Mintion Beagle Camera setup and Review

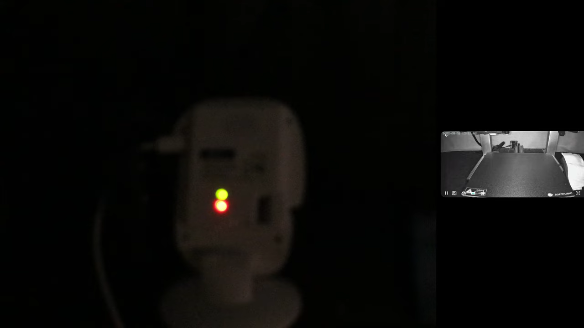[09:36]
And here it is. Really bright, really clear. This is a really awesome feature to have on the camera.